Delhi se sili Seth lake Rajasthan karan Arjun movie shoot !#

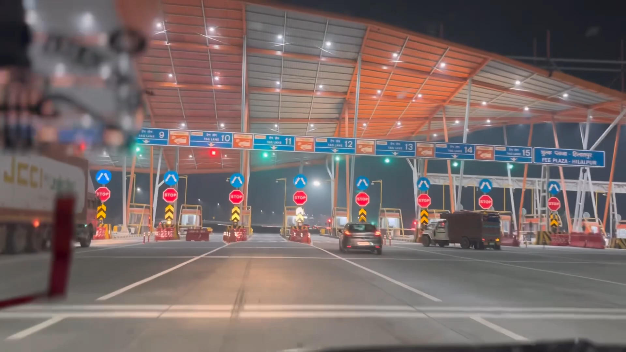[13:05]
यह सिर्फ आप्स एंटर पर रखने
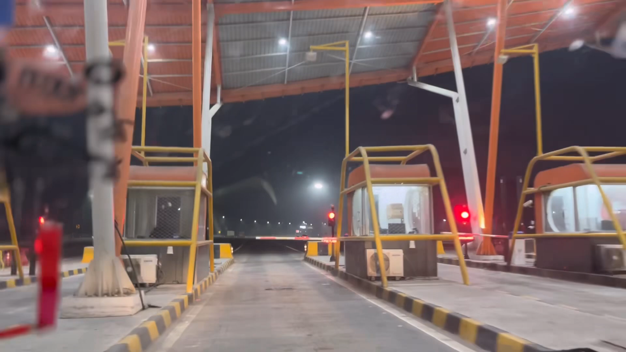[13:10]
की जरूता है और ना ही ब्रेक लगाने की जरूता है क्योंकि हाइवे बिल्कुल खाली है बिल्कुल खाली हाईवे होता है, कोई ट्रेफिक नाम की चीज नहीं है यहां,
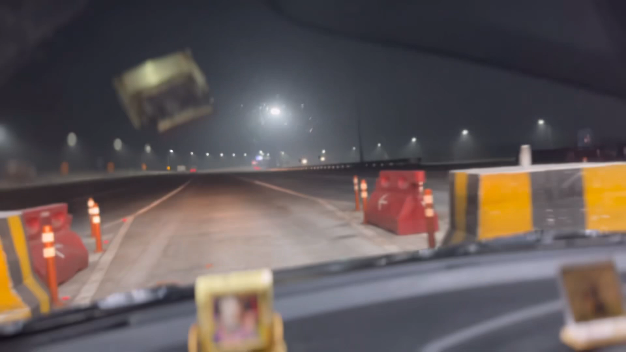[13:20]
तो गाडियों में इतना गैब होता है कि आप 120 की स्पीड पे चलते रो, तो आपको तब भी ब्रेक लगाने की जुरूद नहीं है, कोई अबशिक्ता नहीं है, इसलिए थकावर बिल्कुल महसू